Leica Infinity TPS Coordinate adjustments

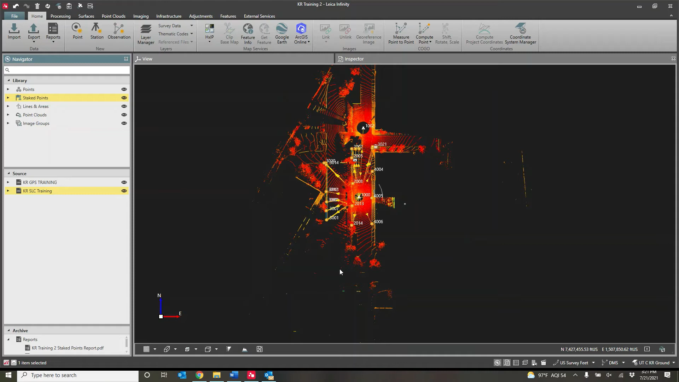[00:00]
Okay, guys, we're going to do an update. We have applied a ground scale factor, but that only applied to the GPS points. So all of our GPS points are down in the 400,000 range, and our total station data stayed up here in the 7 million range. So we need to change and adjust our setups to match those coordinates. Now, I don't have any total station setups under the KRGPS training, obviously, but under the KRSLC training, we have some GPS data as well as two total station setups.
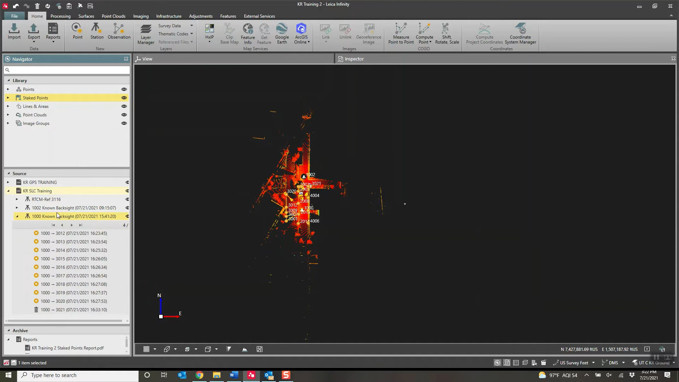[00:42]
So I'm going to go to my first total station setup. These were all the points shot from this total station setup. So I will select the actual setup.
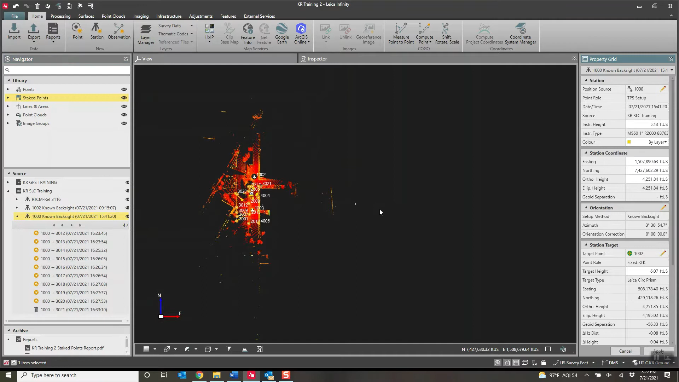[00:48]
I will right-click and go Open Setup Wizard, and it brings up the information.
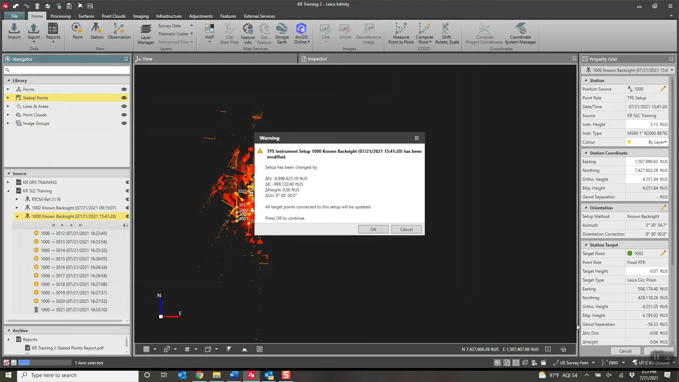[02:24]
So if I hit Finish, it's going to change all of those total station shots accordingly. My heights don't change at all, because the heights were derived from a geoid. Nothing changed. Only my northings and eastings changed based off my ground coordinate system, and I press OK. And so now that setup, I've only got the one more setup sitting up here.
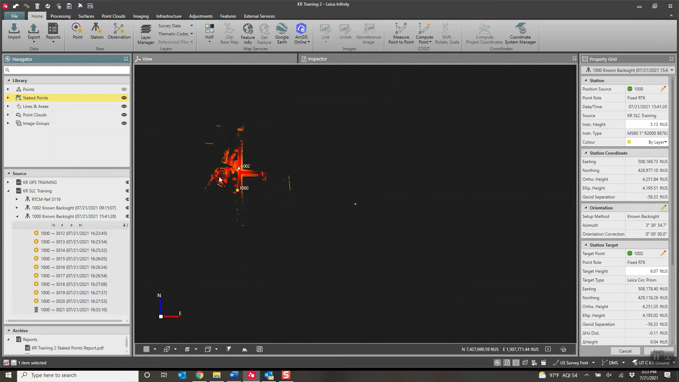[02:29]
The other setup now just shifted down to match my other shots. There they are.
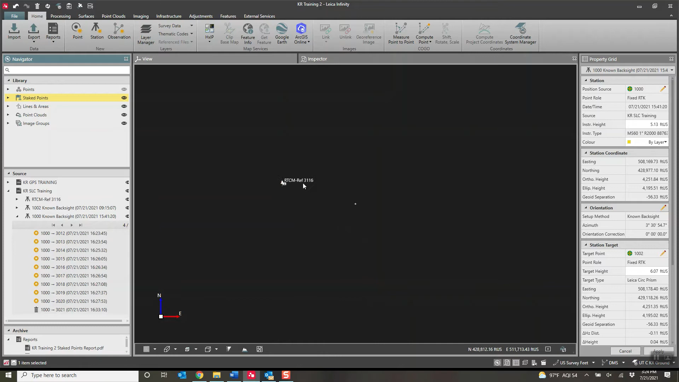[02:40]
I'll zoom in here and get them. See, everything's starting to line up again. So let's grab our next one. So from 1,002, we right-click, open Setup Wizard.
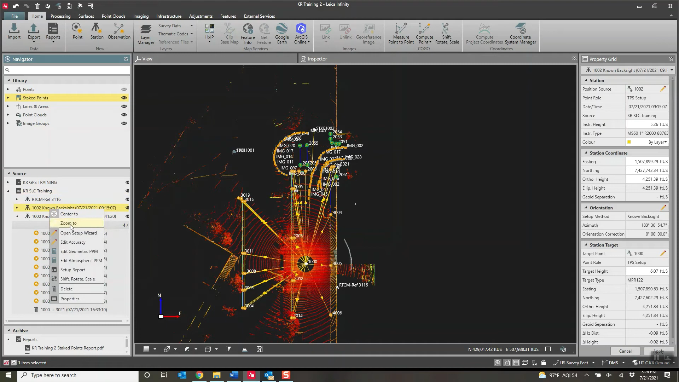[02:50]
We change the coordinate to the GPS coordinate of 1,002.
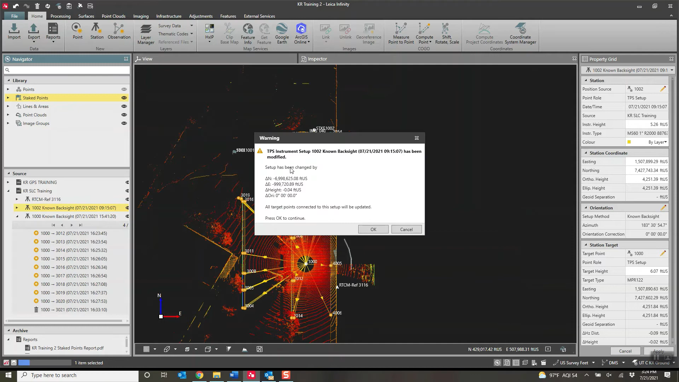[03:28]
Everything got shifted. OK. And now, just as there it goes, now the rest of our data just got brought in.
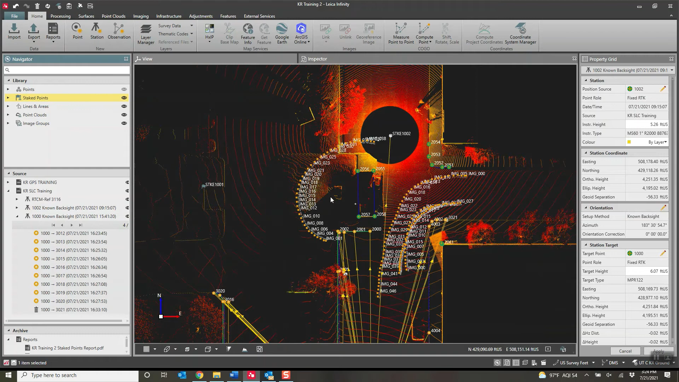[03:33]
Now, when we did our shift for this setup right here, we had an error of a tenth. Well, I know where most of that error came in. Let me show you this. Let me open up that Setup Wizard again.
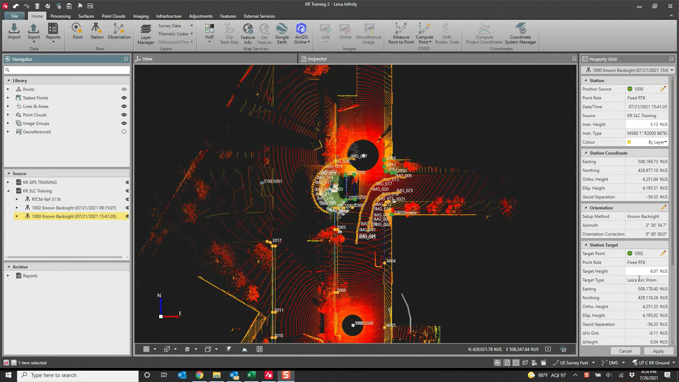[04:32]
But you can see here it's still set to the Leica Circular Prism. Now, in order to change this target type for the setup, unfortunately, you know, you do not go to Open Setup Wizard or anything in here. You have to go to your Inspector and go over here to the TPS and then find it right here in the Setups.
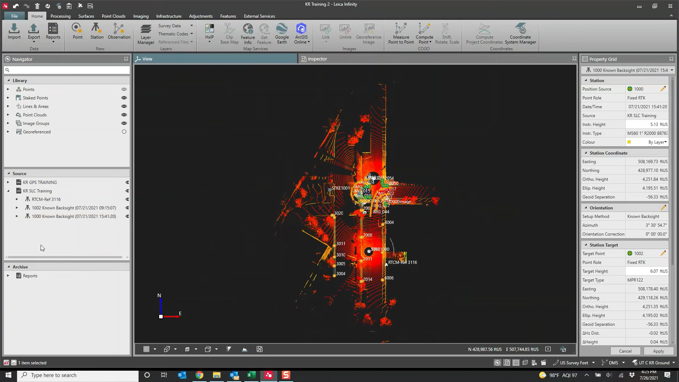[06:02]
So if I were you, I would definitely make my adjustment to my targets first before running the adjustment. Running the Setup Wizard. But that's how you do it.